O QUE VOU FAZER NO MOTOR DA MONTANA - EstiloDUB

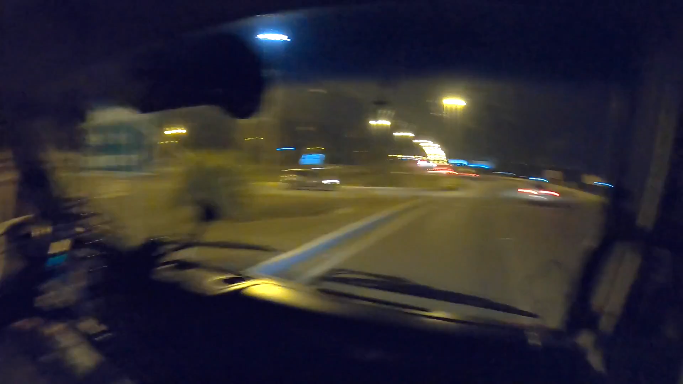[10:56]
Aquele modelo Tem o farolzão do joia, viu?
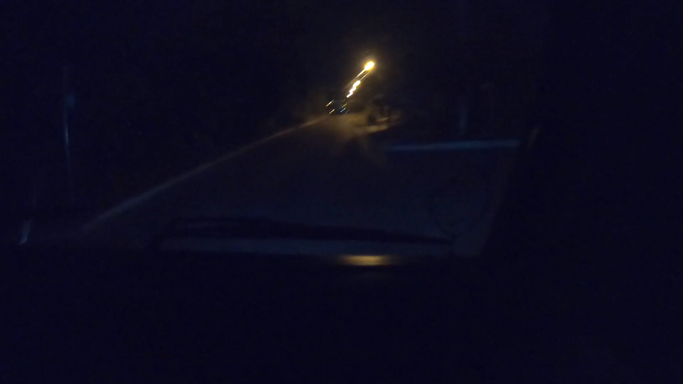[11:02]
Ilumina bão Vamos pegar aquele slide Que sobrou lá dentro de 50 A caixa Quando vê os postes aí Quando vê os postes, que é bom Mas imagina na BR Sofrimento O freio Rapaz, eu vou te falar, viu?